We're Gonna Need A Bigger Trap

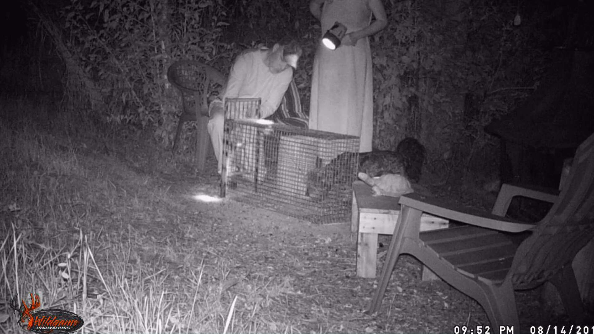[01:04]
So we borrowed a little have-a-heart trap from the neighbor and got it set up late in the evening because that seems to be, you know, when stuff comes out at night, you don't know what it is.
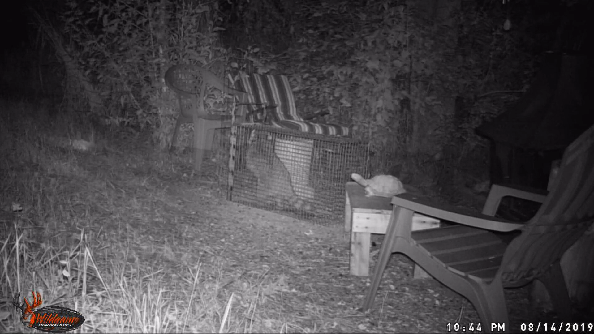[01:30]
Then about 11 p.m., we caught what we thought was our guilty party. But after further review of the trail cam, we saw another perpetrator on the scene. It was a beautiful, black, very sleek bear that came to the apricot feast.
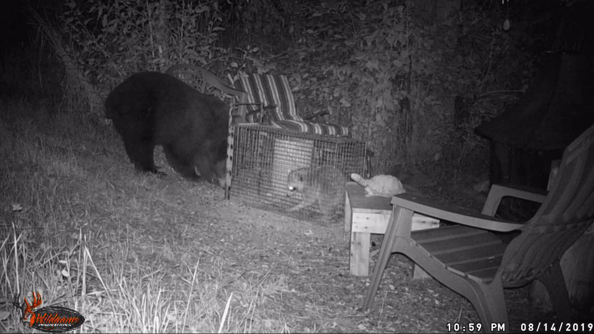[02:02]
The only thing is, I don't believe this raccoon enjoyed rubbing elbows with this big old black bear. Look at that face. How could you not love that?
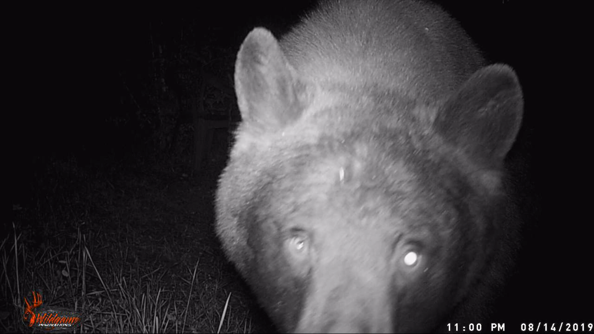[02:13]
Yeah, it was fun to see this pretty guy this morning on the video cam. Just wanting a little fruit.